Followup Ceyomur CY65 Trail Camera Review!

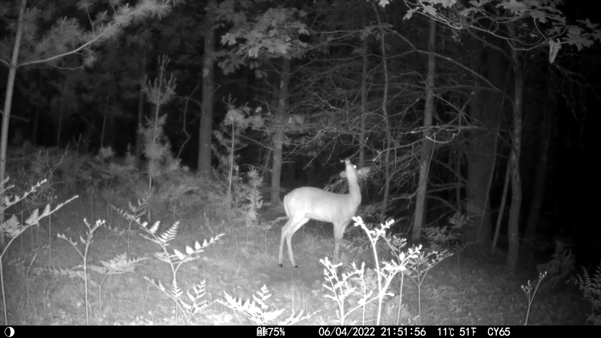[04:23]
Now there's good nighttime pictures and videos as well and the CY65 does have really good audio. You can hear every footstep of the deer. You can hear the birds in the background. There is really good audio.